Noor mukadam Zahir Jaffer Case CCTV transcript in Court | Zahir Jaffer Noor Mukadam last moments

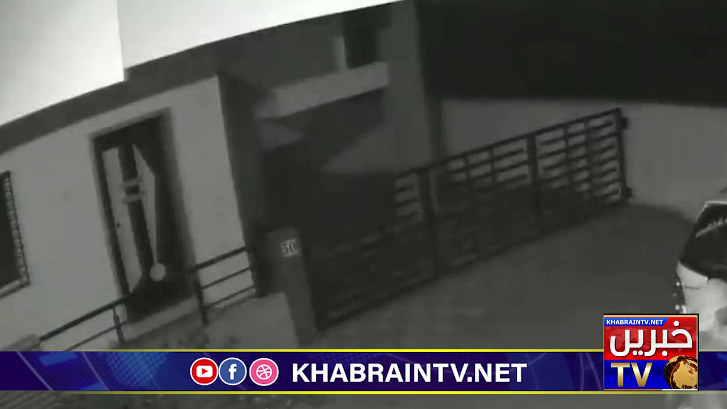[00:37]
ناظرین ٹرانسکرپٹ میں بتایا گیا ہے کہ ڈی وی آر کیمرے کا وقت پاکستانی سٹینڈر ٹائم سے پینتیس منٹ اڈوانس ہے
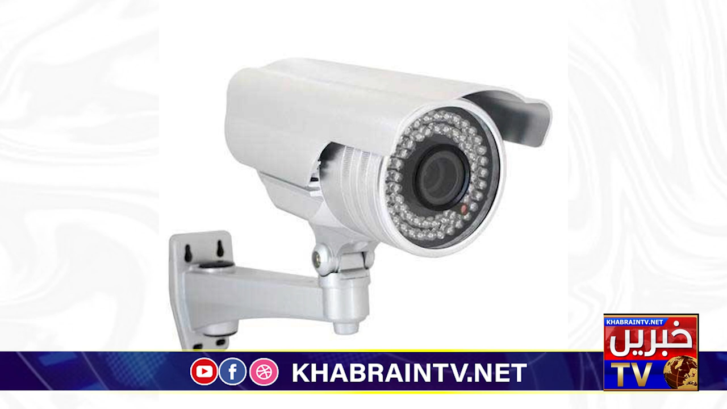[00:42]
کیمرے کے مطابق اٹھارہ جولائی کی رات کو دس بج کر اٹھارہ منٹ پر نور مقدم فون سنتے ملزم کے گھر میں داخل ہوتی ہے
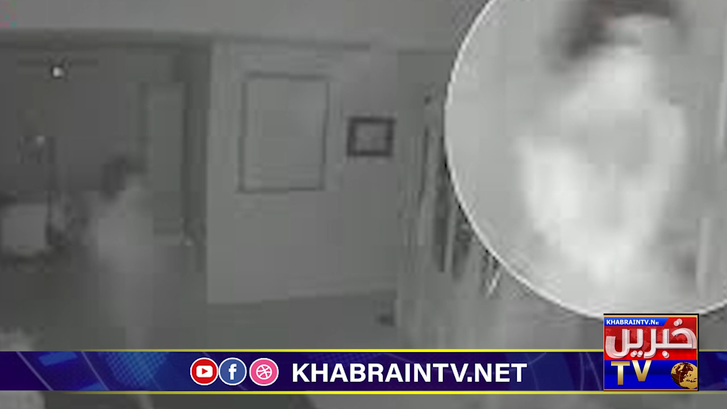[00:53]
انیس جولائی رات دو بج کر انتالیس منٹ پر ظاہر زاکر اور نور مقدم بیگ لے کر گیٹ سے نکلتے ہوئے نظر آتے ہیں
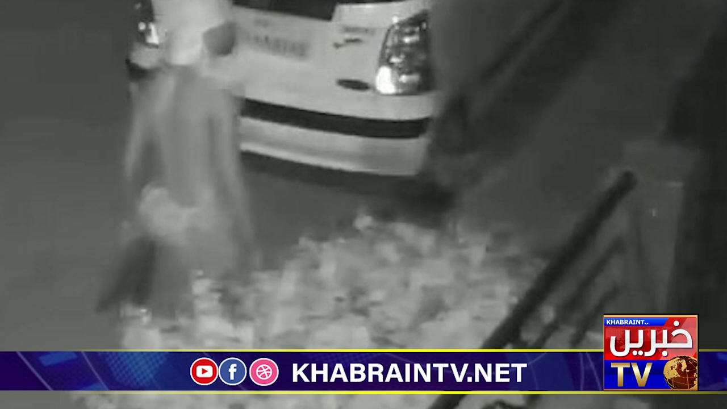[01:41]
گھلی میں سامان والی ٹیکسی میں دونوں بیٹھ کر چلے جاتے ہیں دو بج کر باون منٹ پر رات ظاہر جا کر اور نور مقدم بیگ لے کر اس گھر میں مین گیٹ سے داخل ہوتے ہیں مین گیٹ پر افتخار چوکی دار گھر کے سین میں ہے کالے رنگ
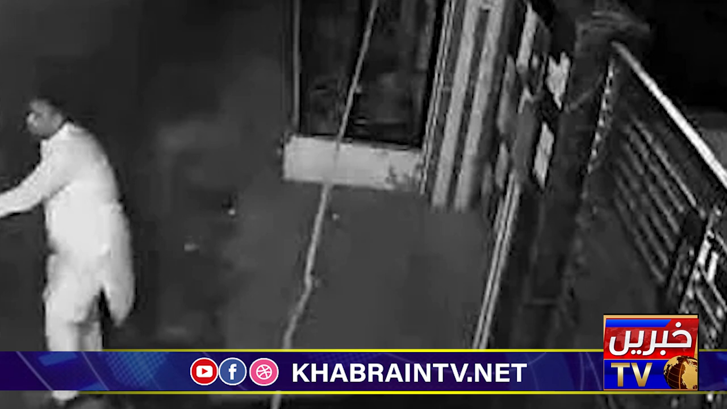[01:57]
کا کتہ بھی نظر آ رہا ہے بیج جولائی کی شان کو سات بج کر بارہ منٹ پر نور مقدم فرس
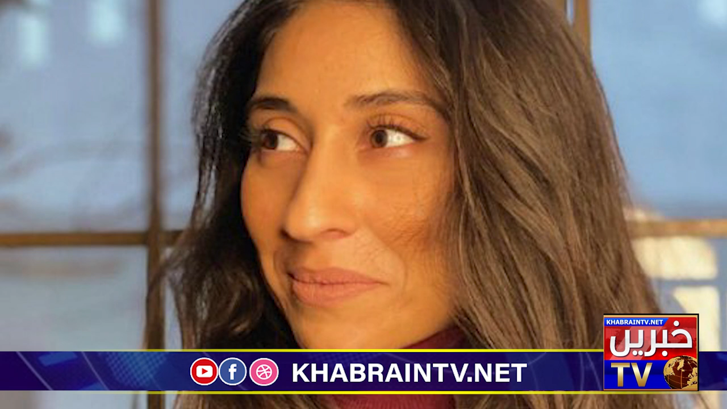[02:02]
فلور سے چھلانگ لگا کر گراؤن فلور کی گیلری کے ساتھ لگے جنگلے پر گرتی ہوئی نظر آتی ہے
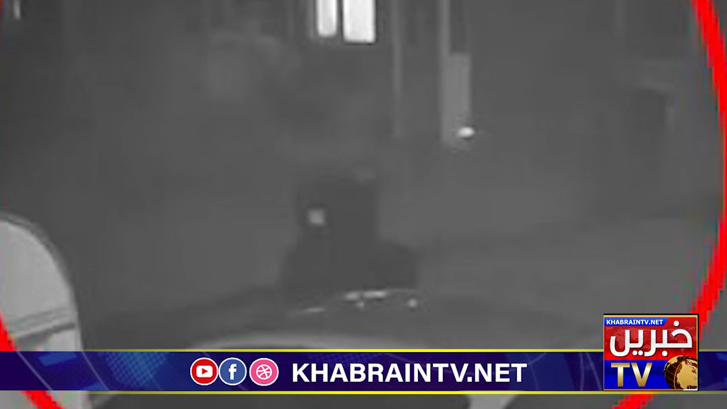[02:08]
نور مقدم کے ہاتھ میں موبائل فون بھی ہوتا ہے وہ لڑ کھڑاتی ہوئی بیرونی مین گیٹ پر آ جاتی ہے